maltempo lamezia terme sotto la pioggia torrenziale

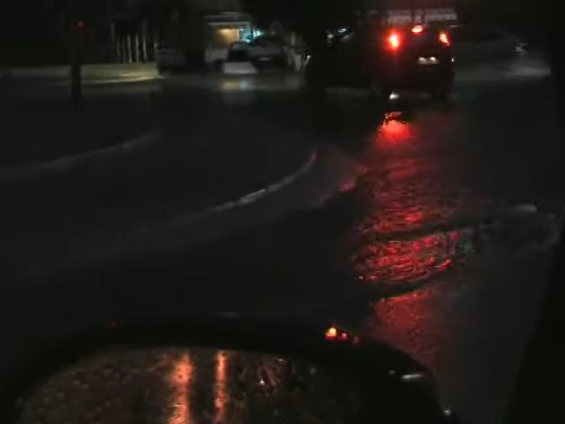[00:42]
questa è la zona dell'aerotatore nuova siamo nella zona del bar per rice
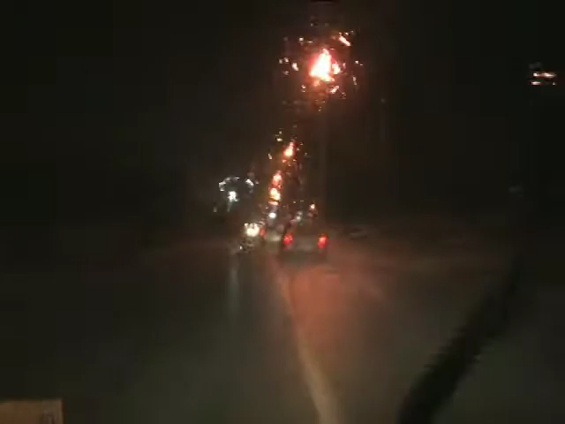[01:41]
quella è la zona più critica eh qua siamo all'ingresso di la mezza sud arrivando dall'autostrada